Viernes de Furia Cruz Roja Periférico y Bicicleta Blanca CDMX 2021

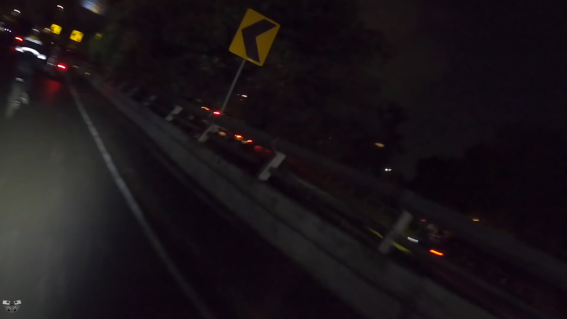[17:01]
Estamos aquí en Periférico y Tacubaya,
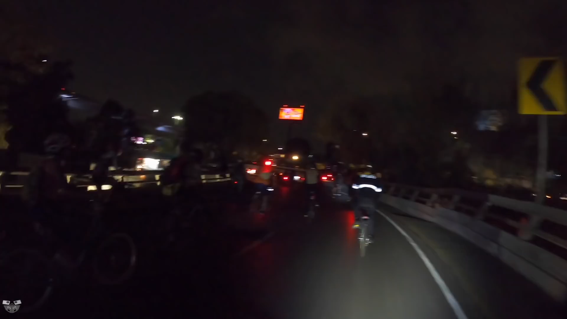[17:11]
rumbo hacia, seguramente hacia Eje 8 y Calzada de la Viga, donde se va a colgar un cuadro para la bicicleta blanca. Acá la bici de la chica.
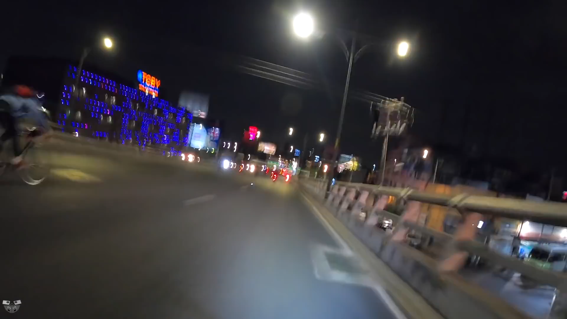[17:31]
¿Qué tal los polis de la subdirección de tránsito? Subcontrol de tránsito. ¿Las tijeras? Puede ser de las tijeras. A ver, a ver. No sé si ponte. Ah, son maestro, güey.
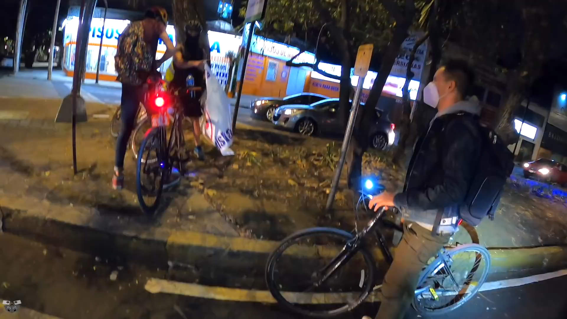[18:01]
Estas chingaderas, mira nada más. Bueno, ya estamos en División del Norte, a la altura de Eje 6 Sur.
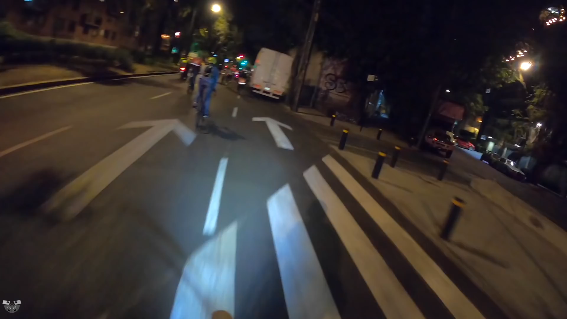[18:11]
Ya próximos a llegar a Eje 8 para dar vuelta y girar y tomar Eje 8 hasta Calzada de la Viga,
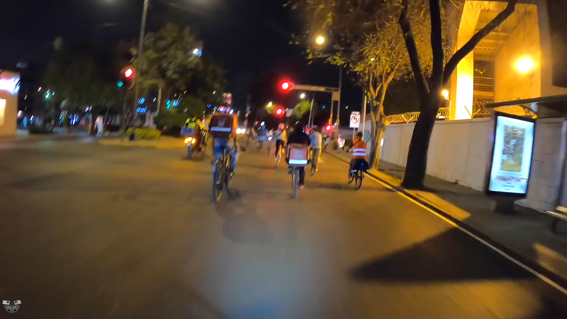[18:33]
10 de la noche.
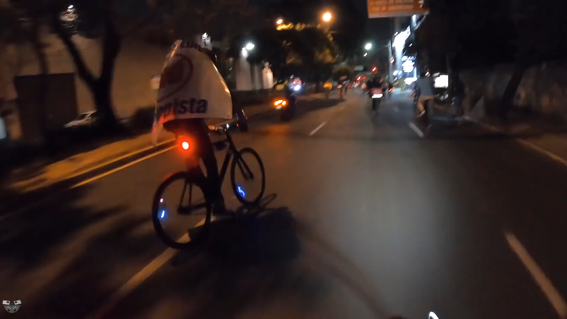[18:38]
Con eso no te atropellan, carnal. A huevo.
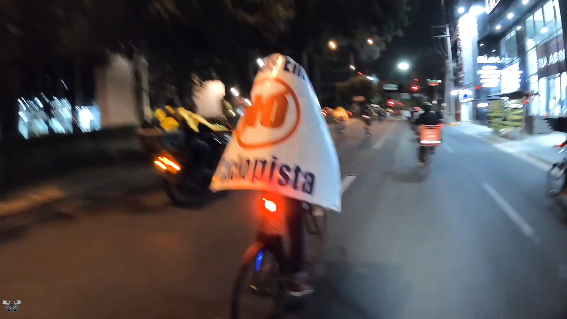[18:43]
Ya en Eje 8, ya estamos a unos minutos,